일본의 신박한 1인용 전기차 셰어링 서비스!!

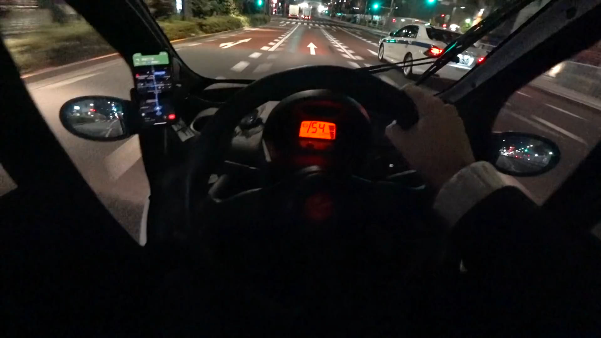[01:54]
다만 이게 100% 전기차다 보니까 엑셀을 쭉 밟을 때 나가는 느낌은 좋은데 이 브레이크를 밟을 때 이게 회생제동이라고 하나요?
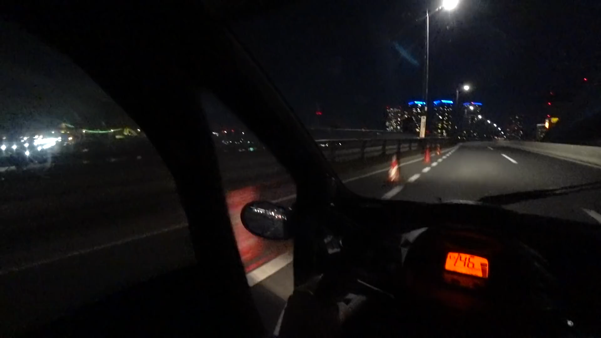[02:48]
제가 좀 운전한 시간이 좀 많이 늦어가지고 도로에 차가 워낙 없기는 했습니다만 만약에 대낮에 제가 이렇게 운전을 했으면 정말로 싹 다 나만 볼아 볼 것 같은 그러한 느낌이 들더라고요.